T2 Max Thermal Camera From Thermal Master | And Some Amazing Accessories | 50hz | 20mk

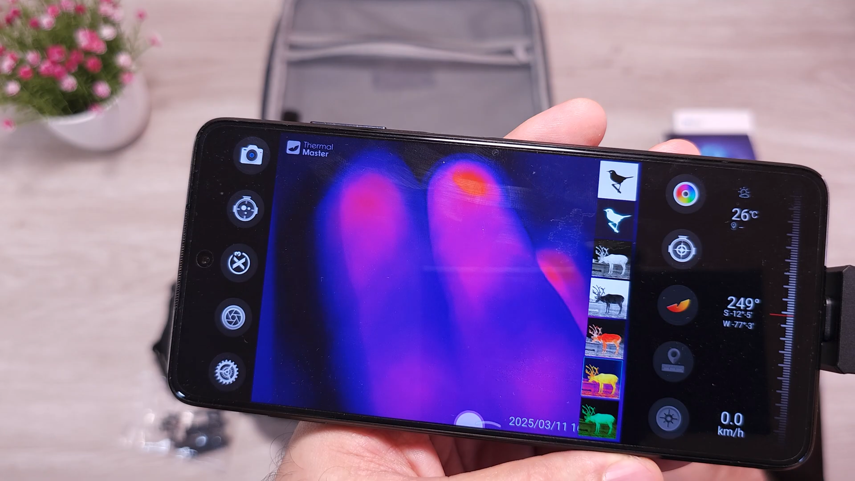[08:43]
Now let's see a quick testing in the usual situations that I always use, like short circuit, outdoor, some indoor.
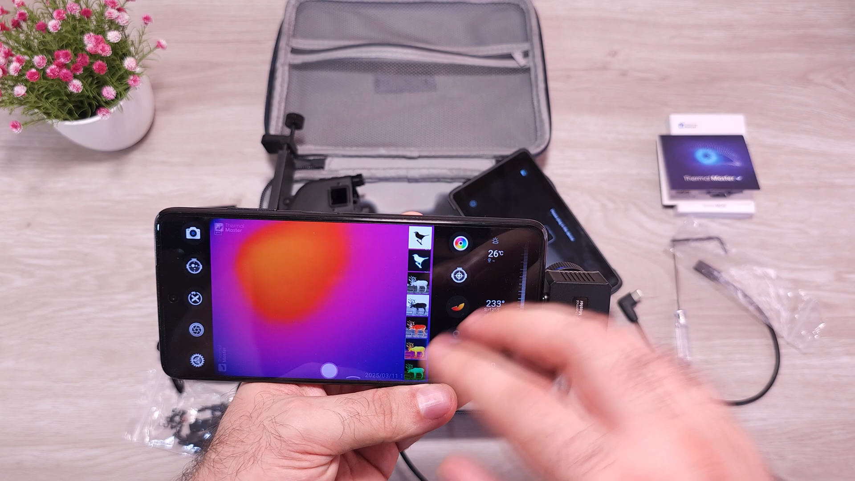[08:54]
This is mainly made for outdoor, but let's see how it performs indoor as well. If you would wonder if it can do short circuit detection, here is a PC motherboard with some random short circuits on it, on some very tiny chips. And as you can see, this unit, despite 256 by 192, it can show a beautiful image about the circuit board surface. And as soon as power is injected to the shorted component, it immediately lights up like a light bulb. So yeah, if your hobby is outdoor activities, and your second hobby is repairing short circuits, then this will definitely work for both activities.
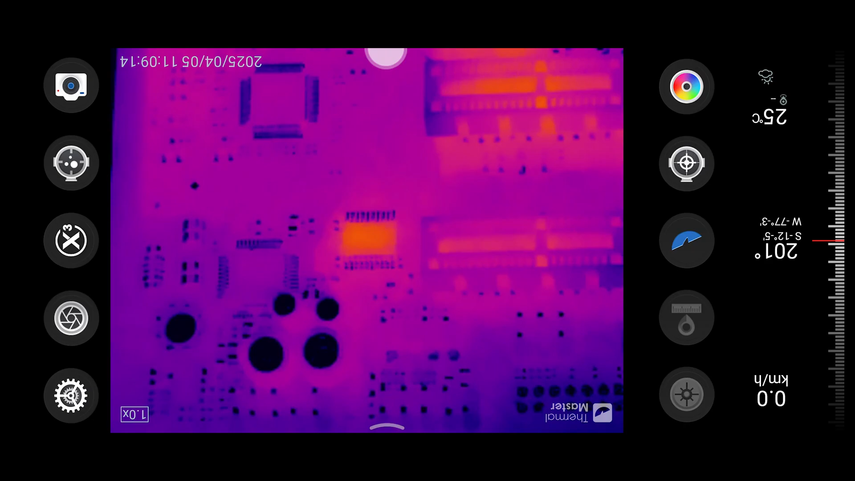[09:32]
This broken SMD component is only 5mm, and you can see it gigantic in the screen. So it's not bad.
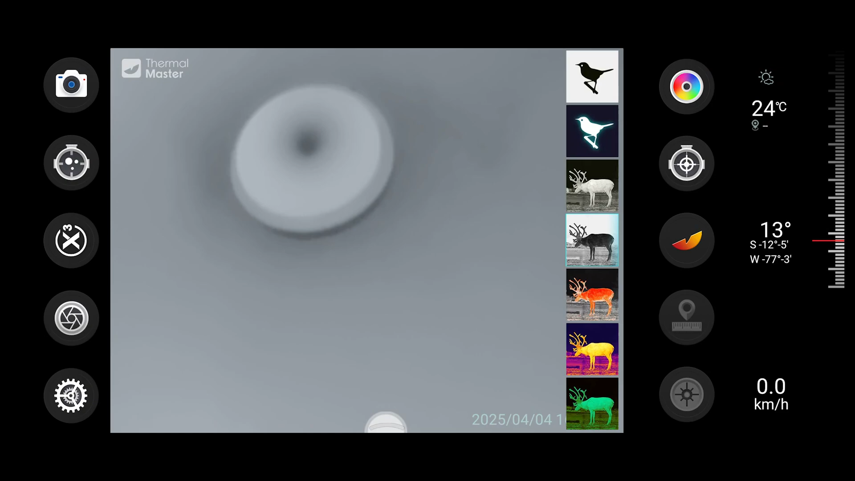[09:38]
If you are a plumber and trying to find out which one is the hot and the cold water pipe, you are trying to visualize it, you can do it, but you need to be in a larger distance away from the subject,
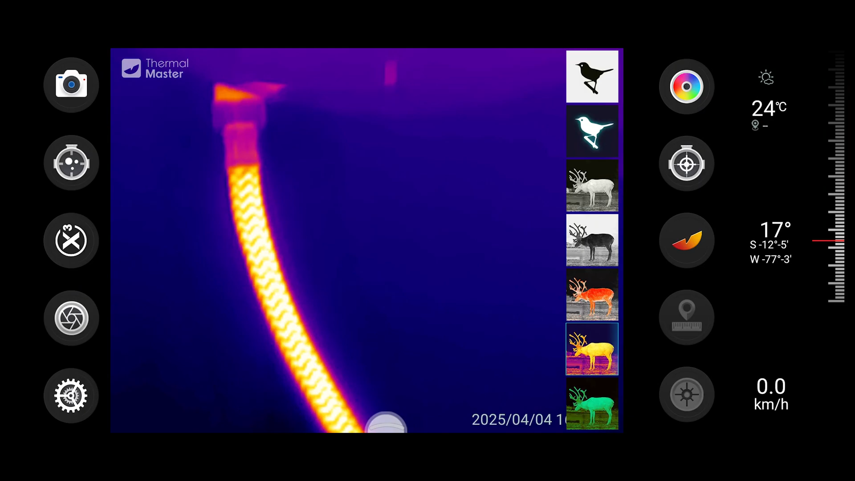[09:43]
which makes it absolutely not ideal in closed and small spaces. For that you would need a much wider field of view.
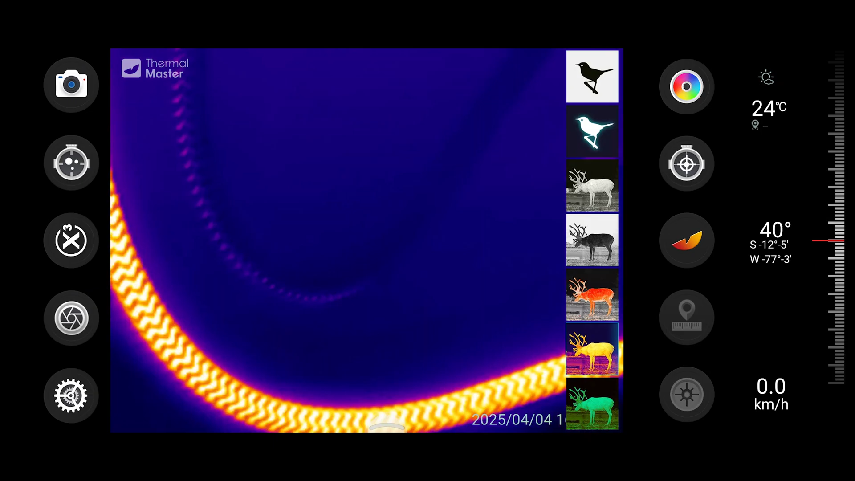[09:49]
If you are looking down to a parking lot, even in a greater distance like 100m, 150m, we can see a lot of details.
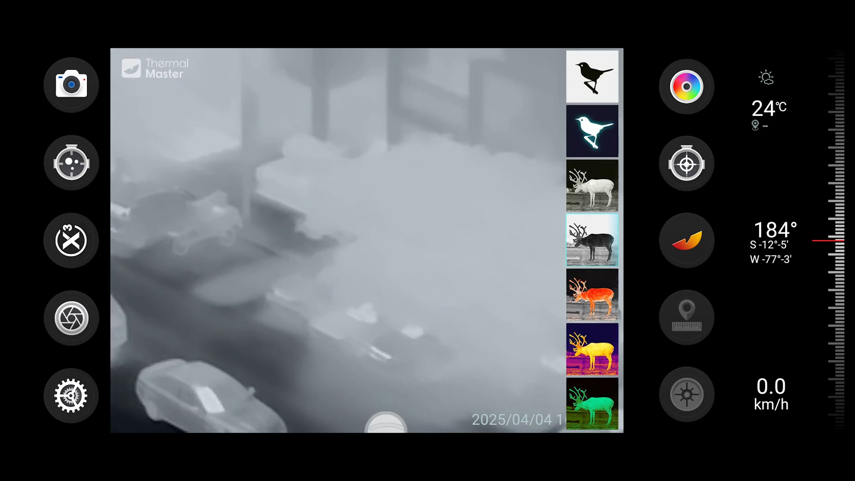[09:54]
It's also mainly thanks to the 20mK sensitivity, and of course the very narrow field of view.
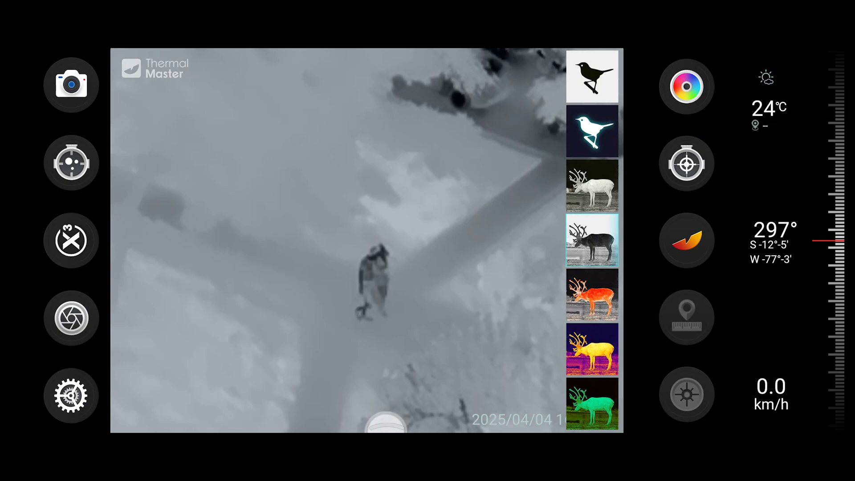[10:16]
Here when you see people walking, and you can see the vegetation, you can also see the high contrast,
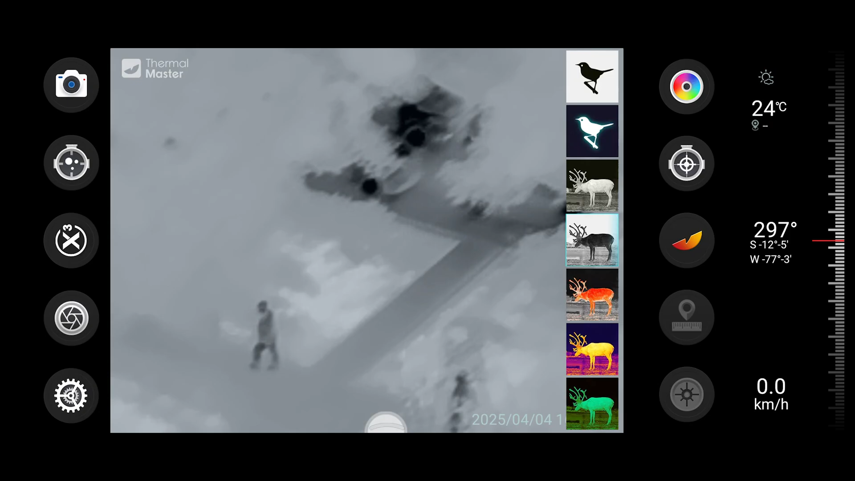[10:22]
high thermal contrast, which is also thanks to the 20mK sensitivity. That's huge. Especially for an uncooled sensor.
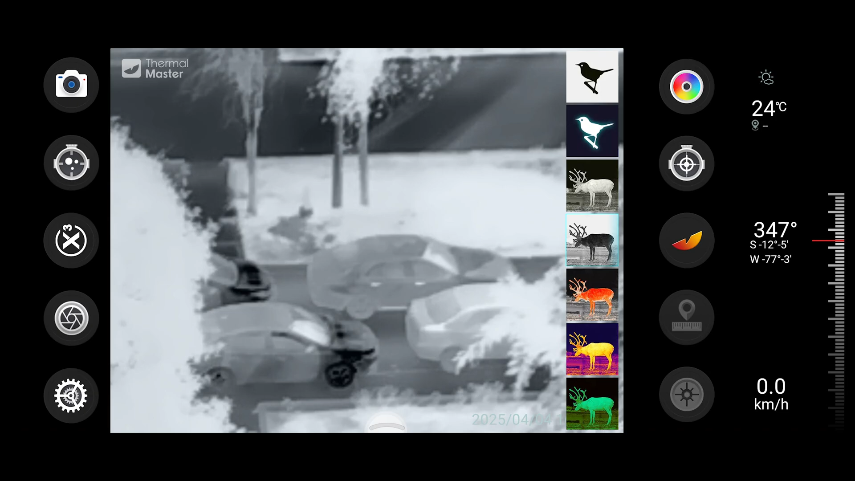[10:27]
Like here for example, you can see the traffic very clearly, and this point is 350m away.
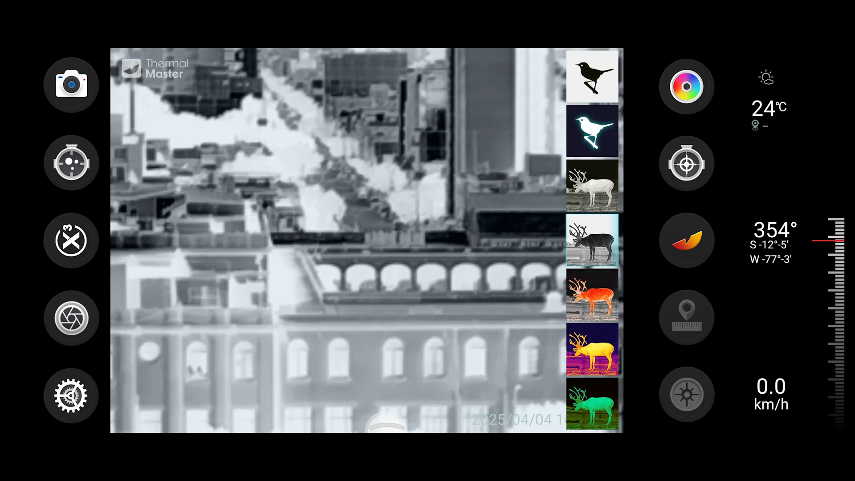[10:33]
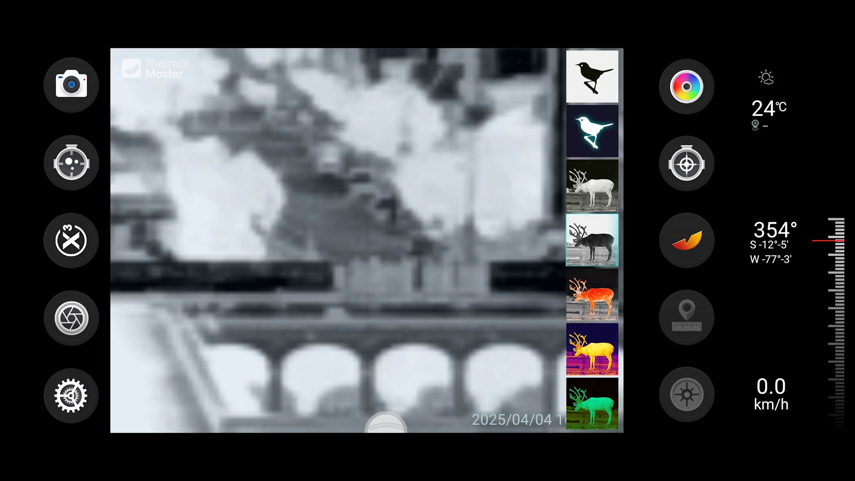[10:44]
Even with a high zoom level it remains very nicely readable, and it's very far away. For a 256x192 sensor this is incredible.
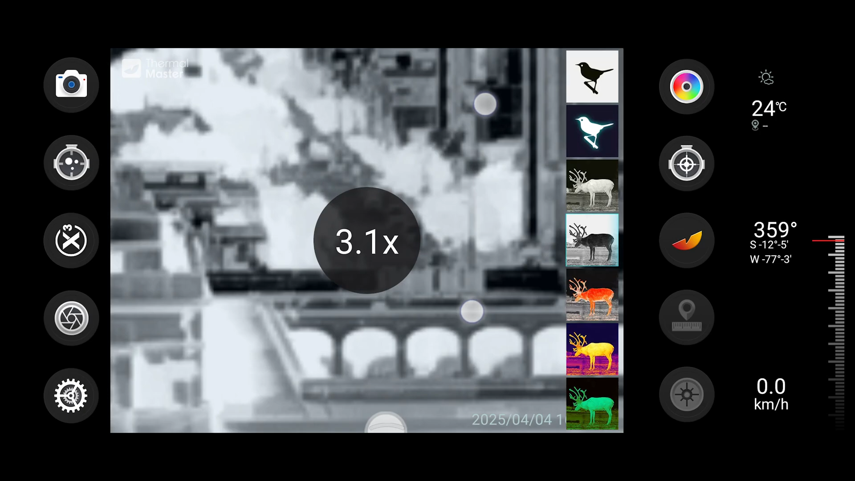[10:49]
Here's a few more clips in different environments downstairs, I will let you enjoy this without any further commentary.